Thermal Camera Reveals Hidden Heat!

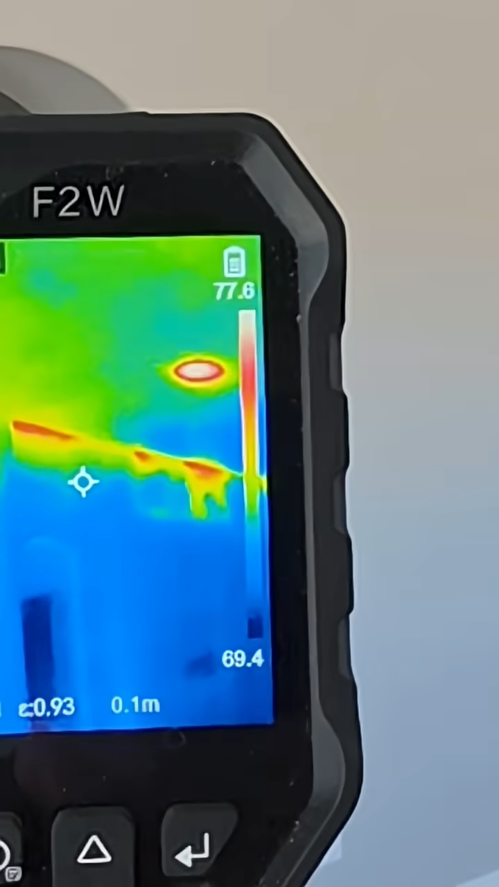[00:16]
when we look at vaulted ceilings and I'm looking at the red areas so the red areas
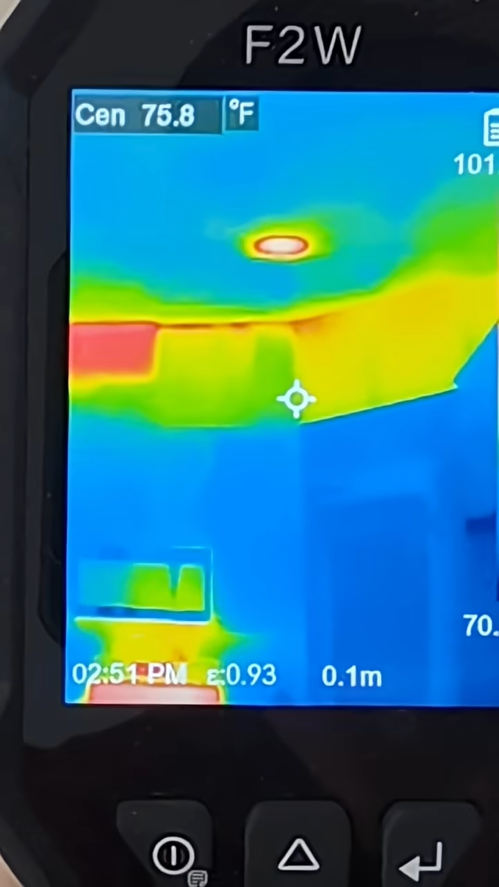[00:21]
On screen: spot 75.8°F
or the yellow areas are going to be bit warmer the blue is going to be colder you can see because I had the oven on oven super hot
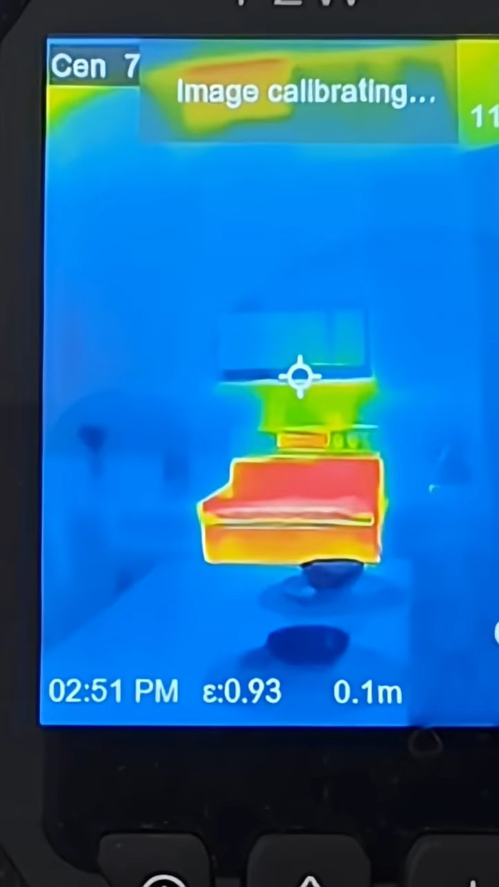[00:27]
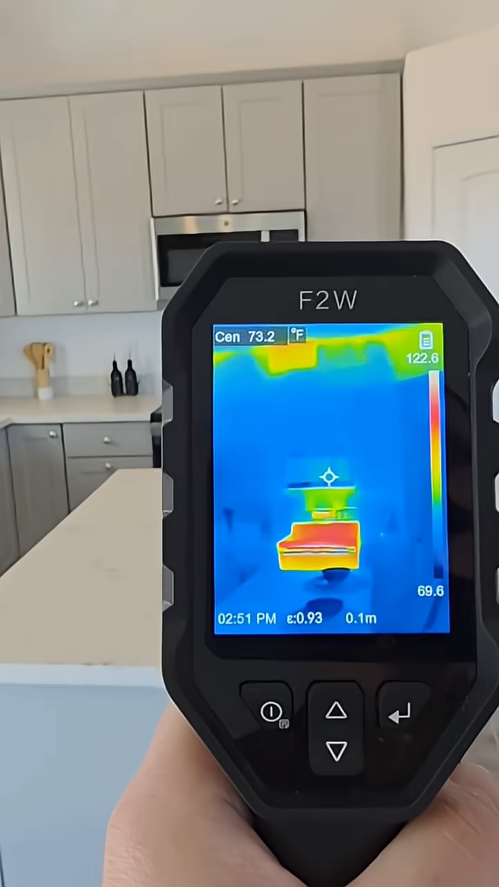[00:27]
we've got some of that missing insulation right
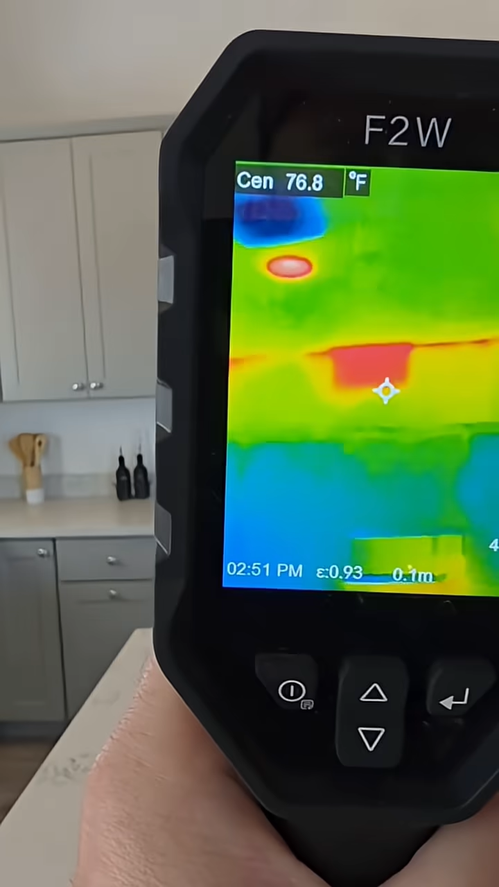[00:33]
there so it was not very well attached to that vertical piece of sheetrock right there got some more right there
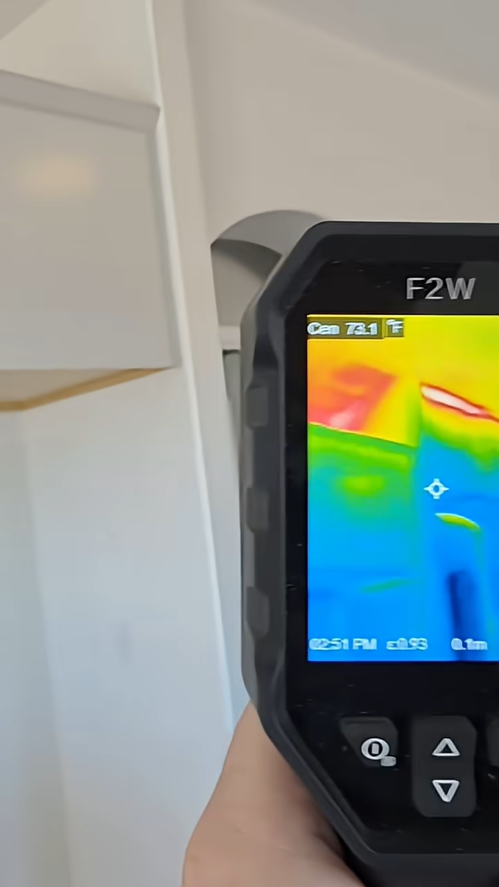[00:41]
and as we walk around here you can see gaps that's a pretty big gap right there those are other big gaps that's because
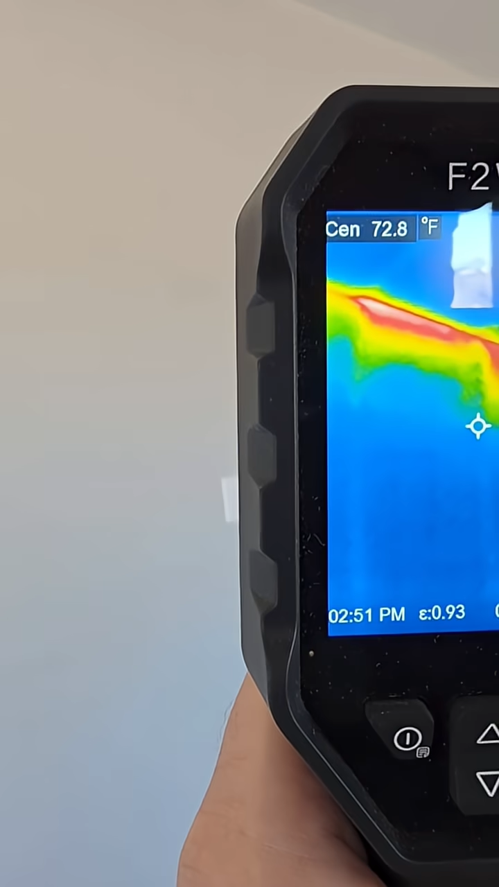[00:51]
that bad insulation wasn't installed very well
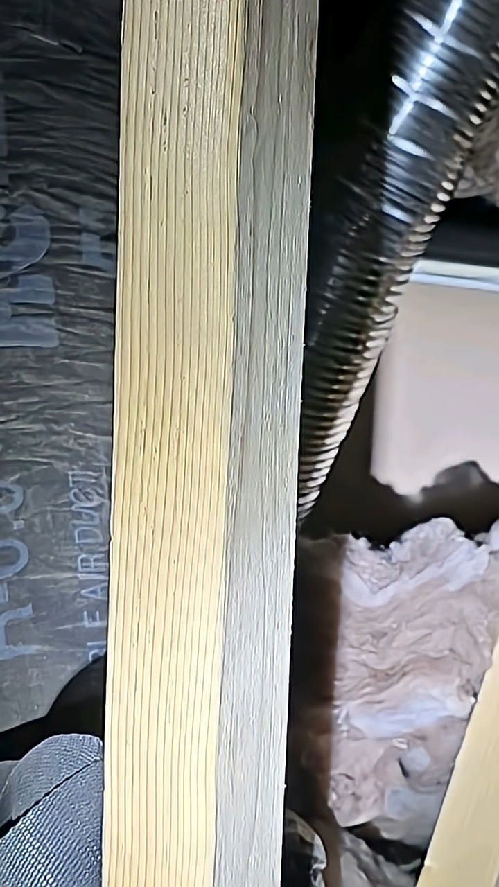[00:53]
against that vertical so you look at all that gapping
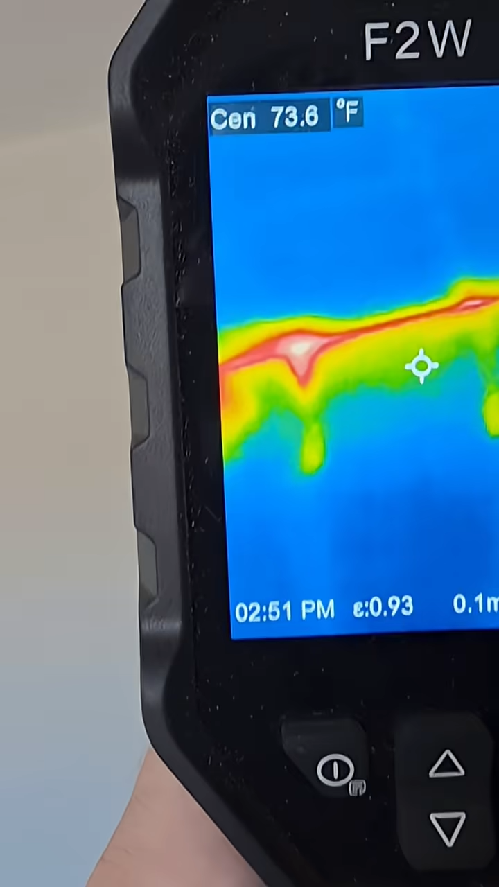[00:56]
On screen: spot 73.6°F
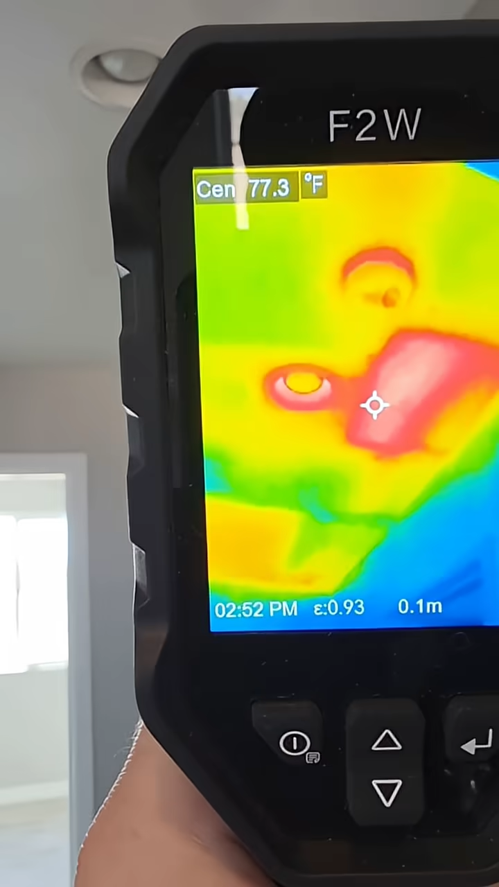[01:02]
On screen: spot 77.3°F
it's gonna become ghosting all these warm spots that don't have any insulation on them the attic is gonna be 150
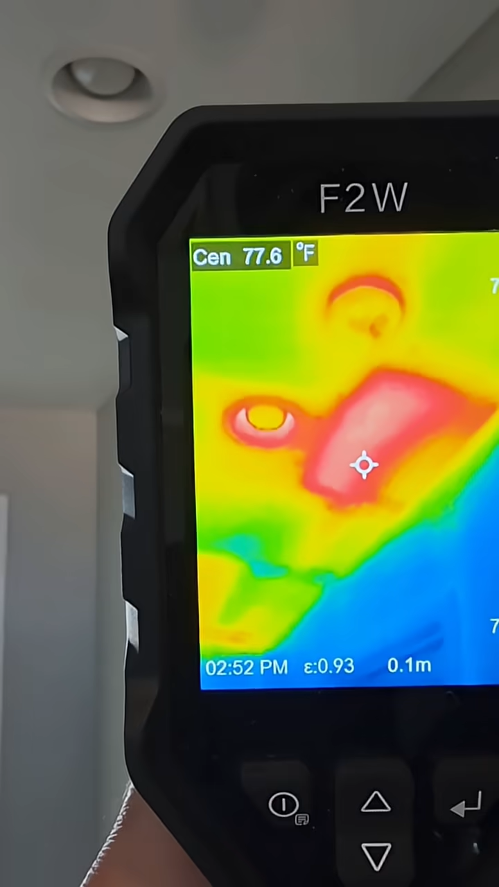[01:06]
and the inside is gonna be 75 and you're gonna create condensation same
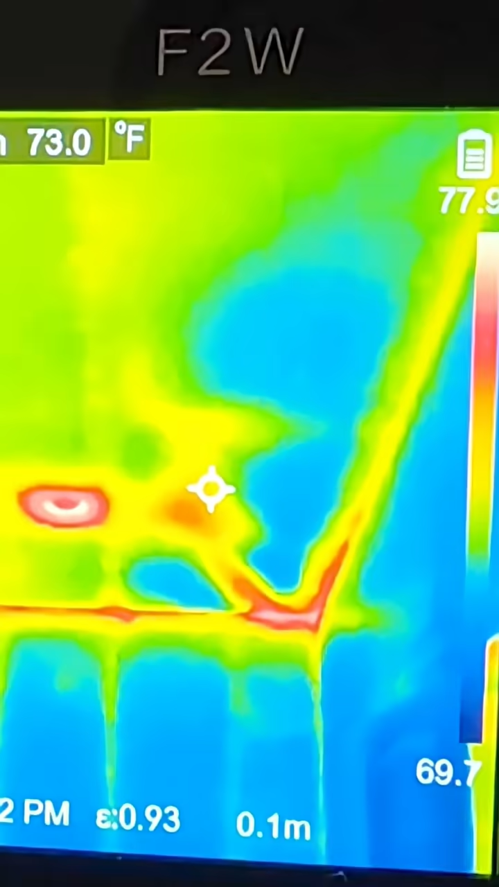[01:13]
On screen: spot 73.0°F
thing with this room I'm not sure what's going on there I know water comes
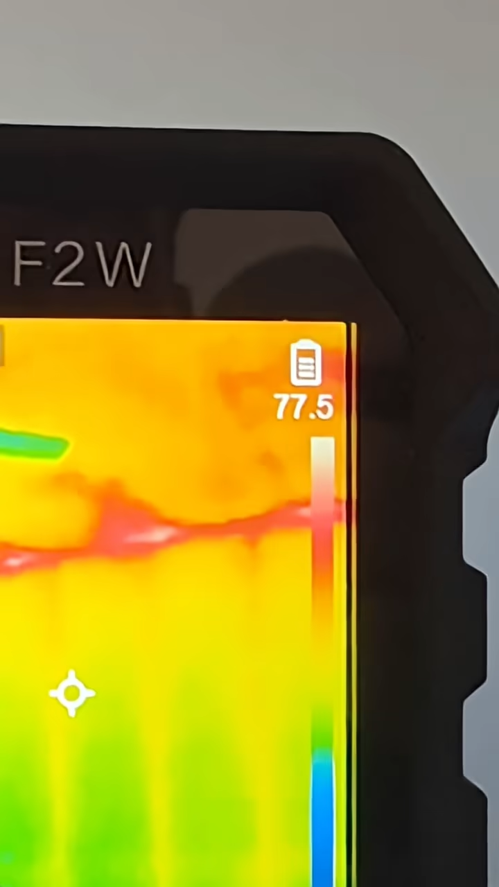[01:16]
in over on this side but I don't think that's your water
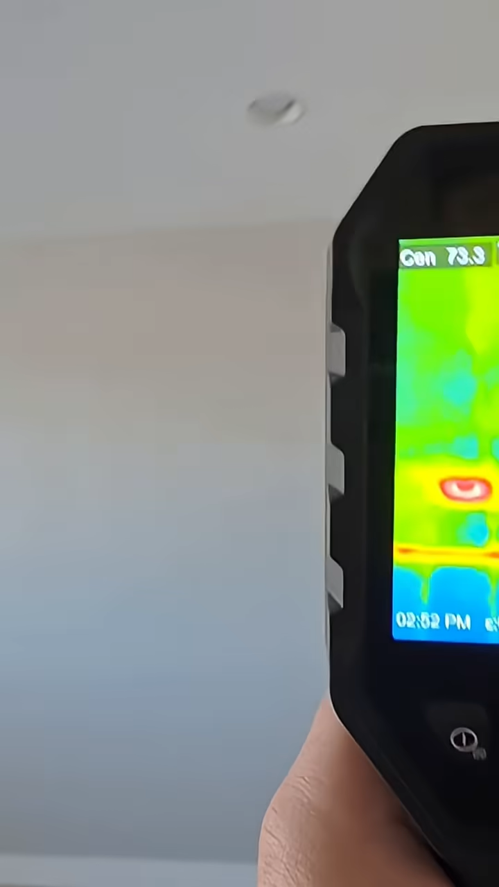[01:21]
line going up
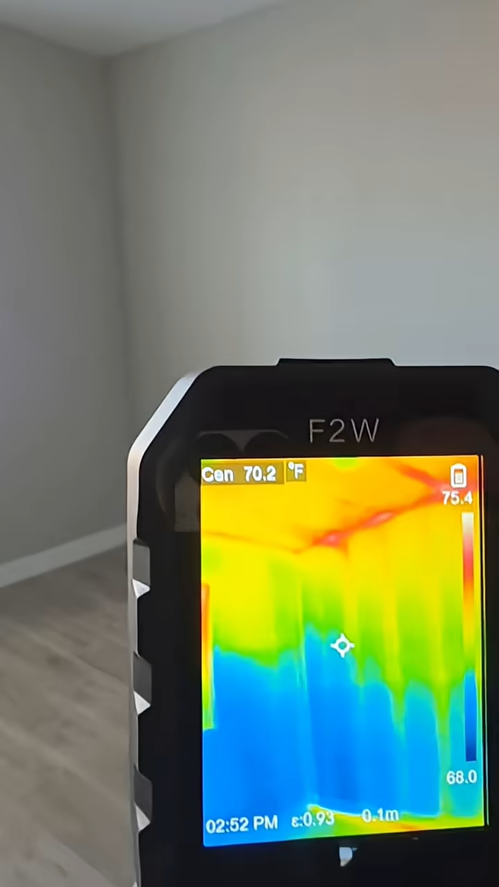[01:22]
you can see the wood in the walls transferring that thermal energy through the sheetrock sometimes
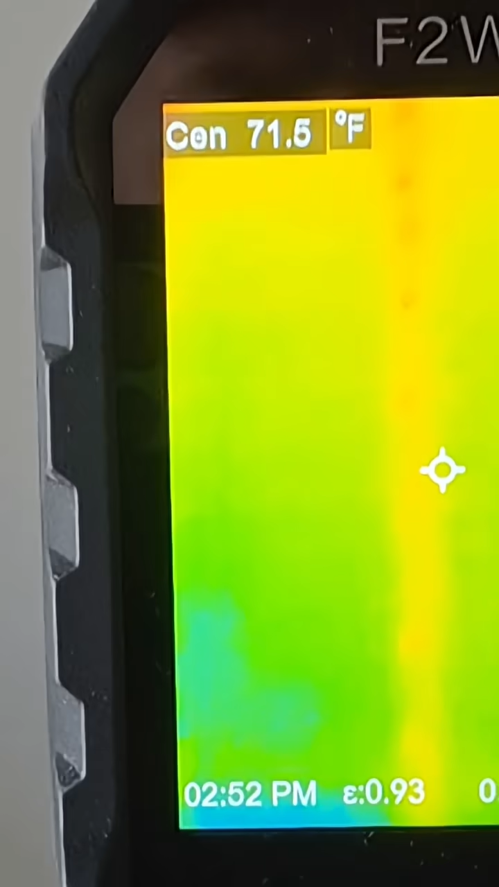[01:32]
On screen: spot 71.5°F
you can even see the nails so those little red spots are where the nails are these
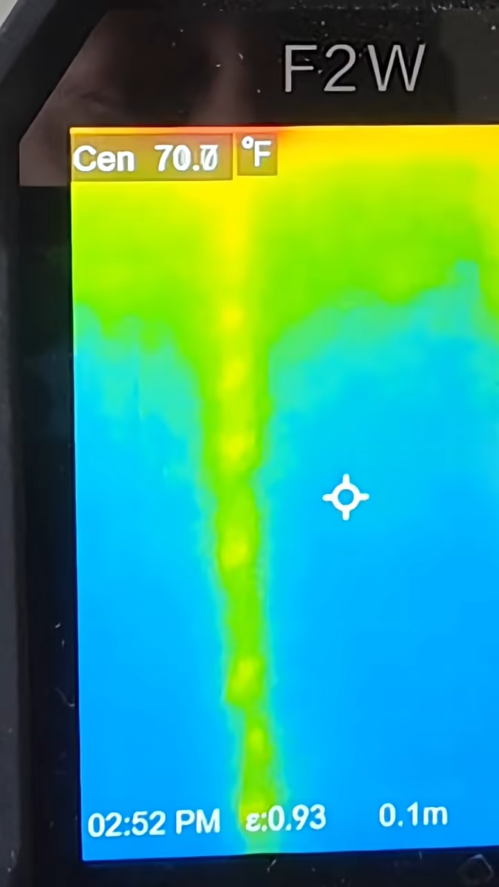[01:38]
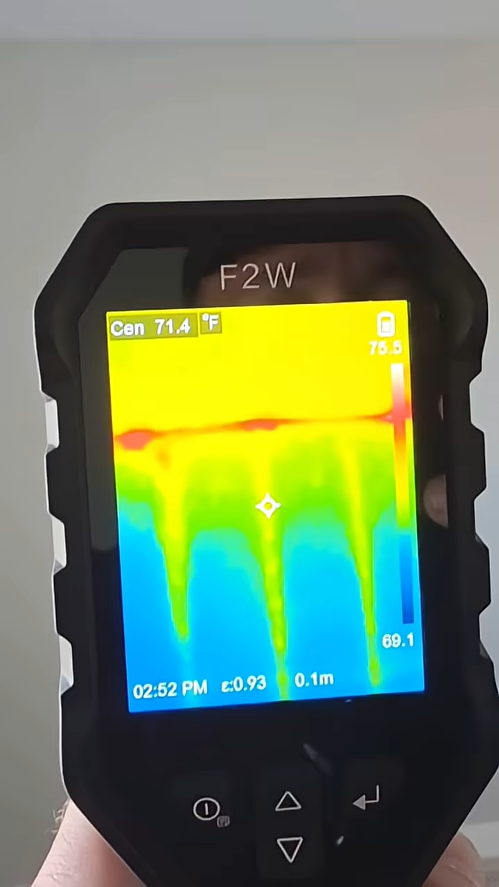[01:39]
On screen: spot 71.4°F
gamers are really good for finding stuff I don't always know what I'm looking at but
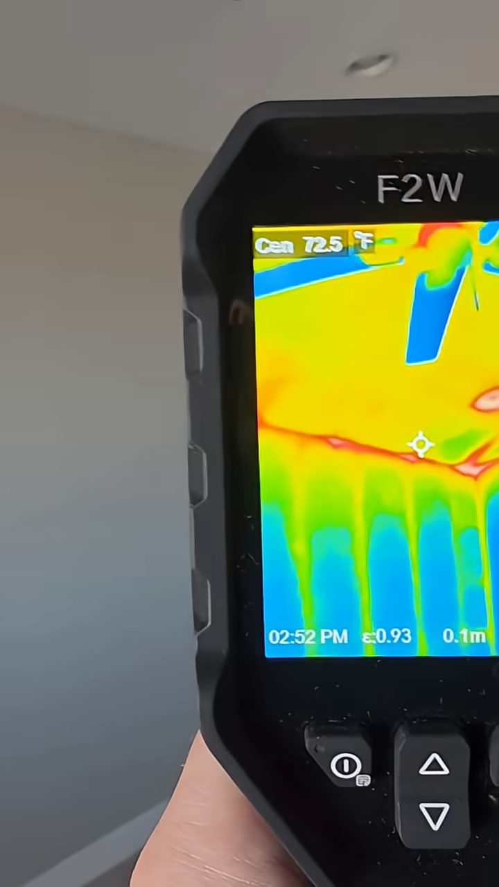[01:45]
On screen: spot 72.5°F
I am always looking for anomalies things that don't look normal